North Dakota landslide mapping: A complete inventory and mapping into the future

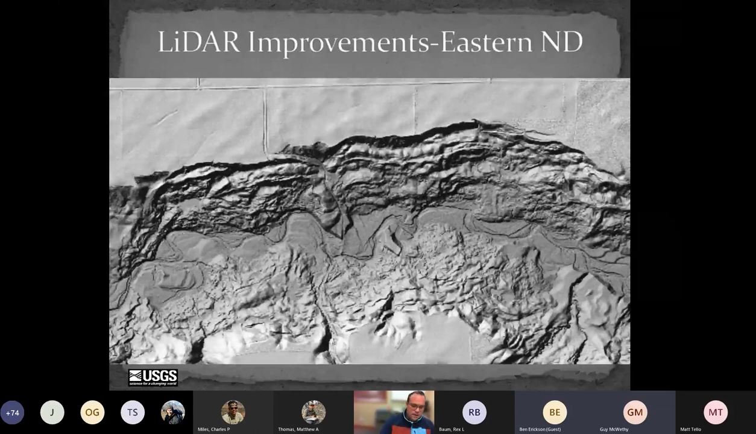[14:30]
But just LIDAR was huge. And here's an example from western North Dakota.
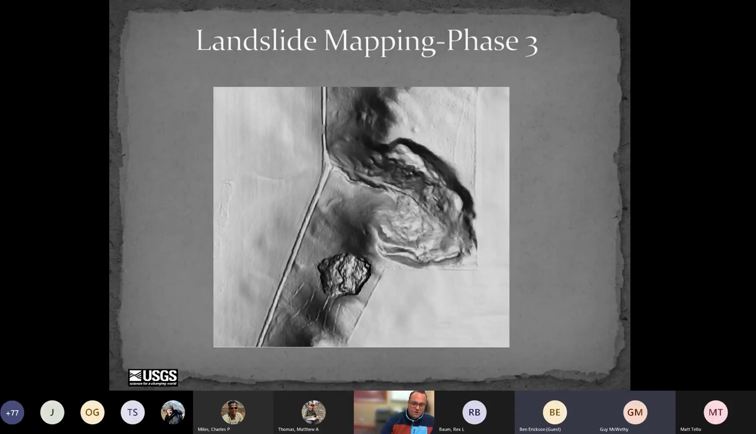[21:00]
So now what's this difference raster tell us? So here's what the difference raster with noise shows. So this is great.